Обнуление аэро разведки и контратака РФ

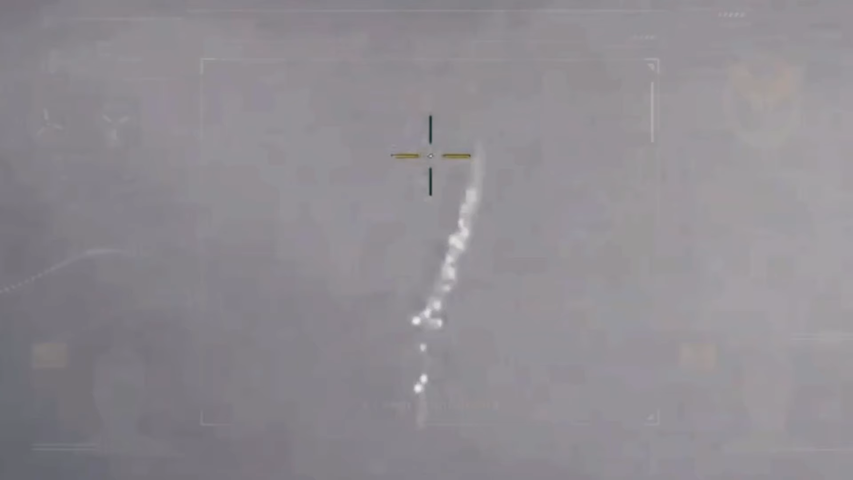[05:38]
Есть фиксация пролета этого Су-30, и точно мы знаем, что он такие все.
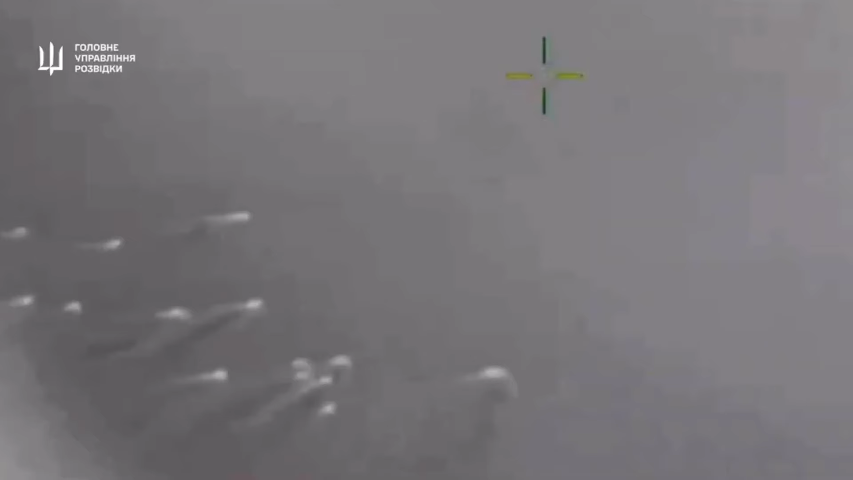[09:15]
Буквально на этой неделе очередной рейд.
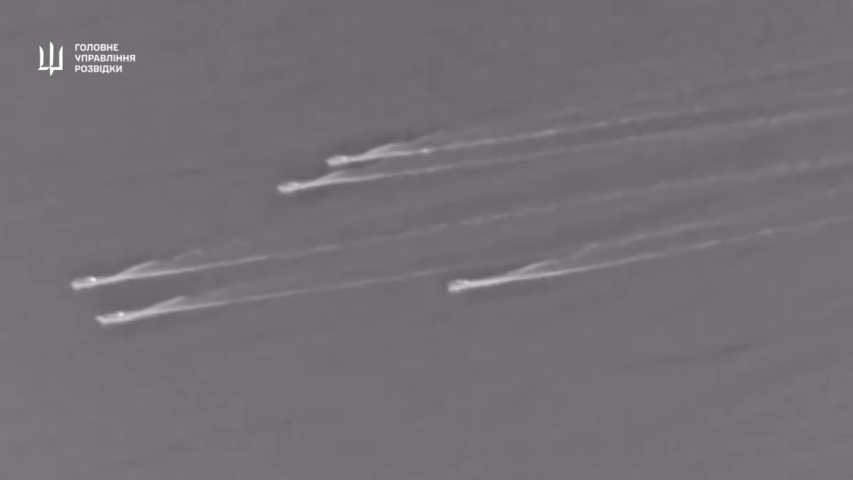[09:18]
На этот раз на буровую установку Крым-2 в Черном море.
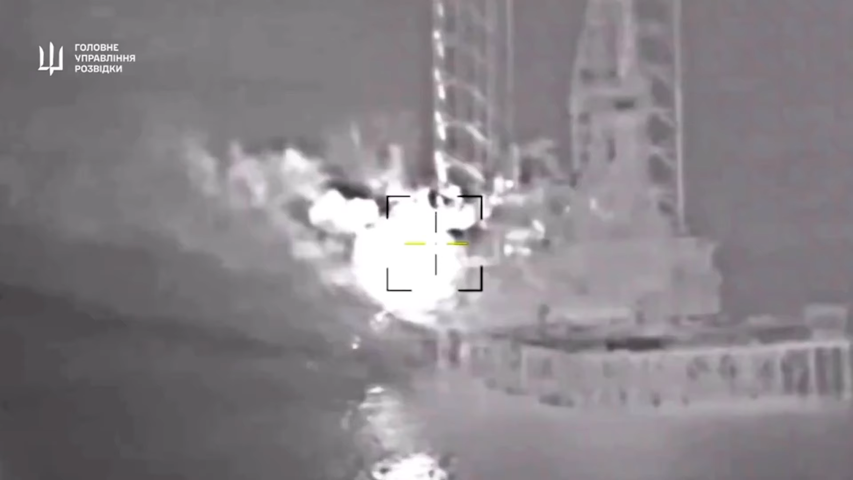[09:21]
14 десантных катеров.
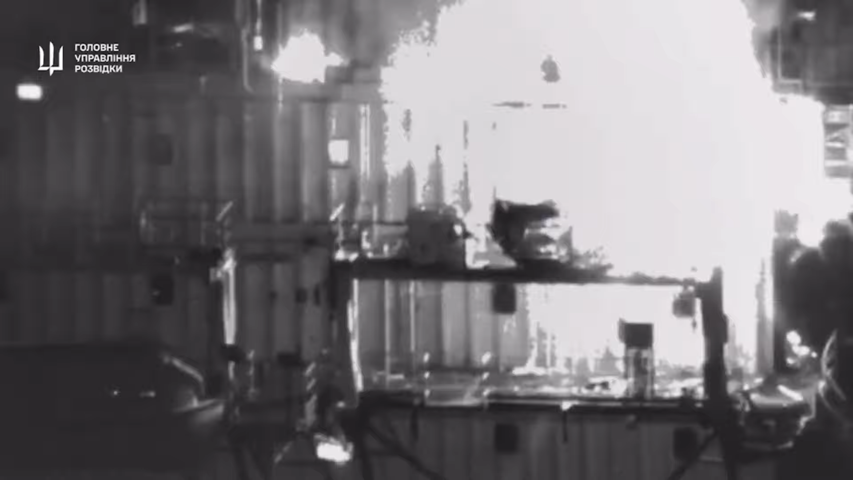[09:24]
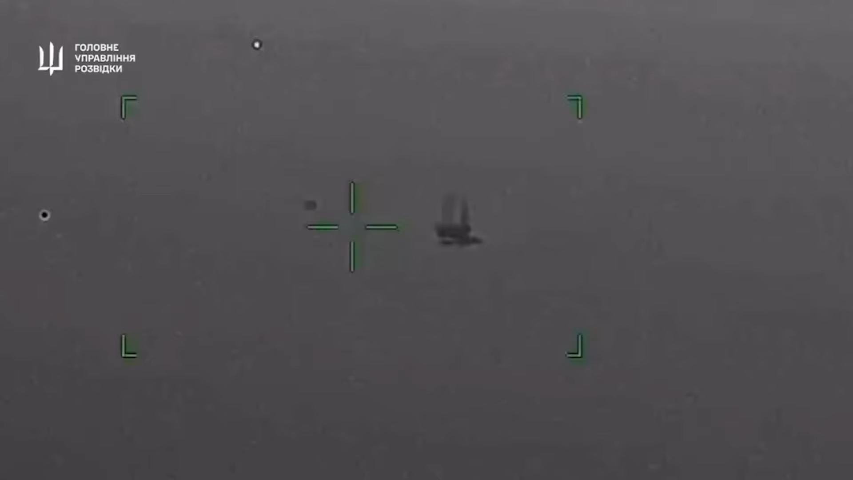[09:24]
Тогда же, кстати, и Сушка была сбита. Или сама упала. Прям морской бой во всей красе.
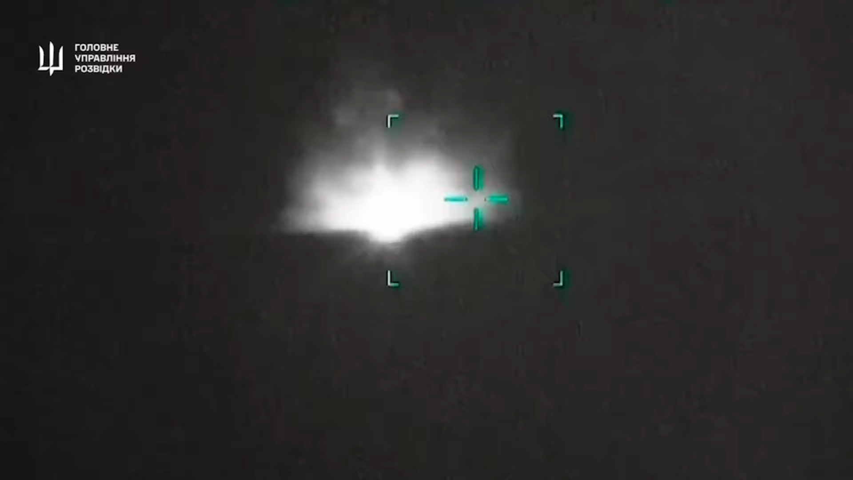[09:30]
Но только с платформой, а не с кораблем. Ну, с кораблями у нас разговор еще короче.